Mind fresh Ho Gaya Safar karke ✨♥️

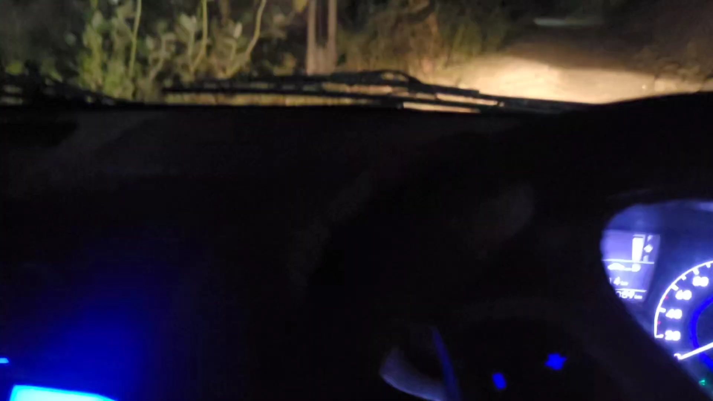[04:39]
यहां आगे थोड़ा सा कच्छा रस्ता
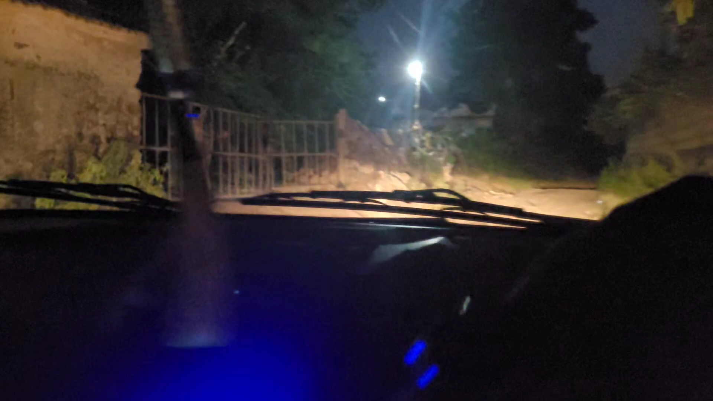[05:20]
पर हमारा डेस्टिनेशन था वहां पर हम पहुंच आये हैं
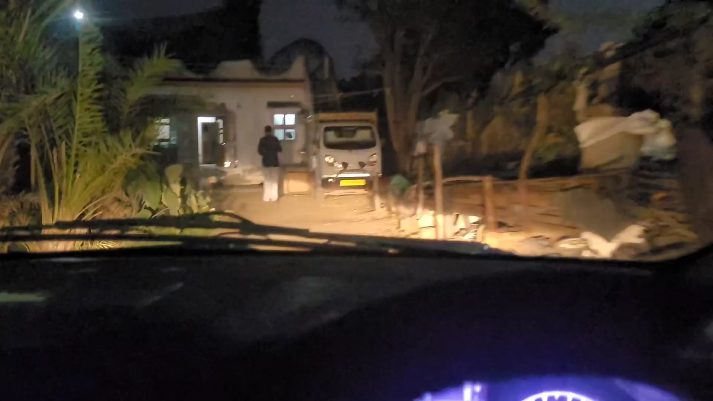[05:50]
और यह पहुंच आये हैं हम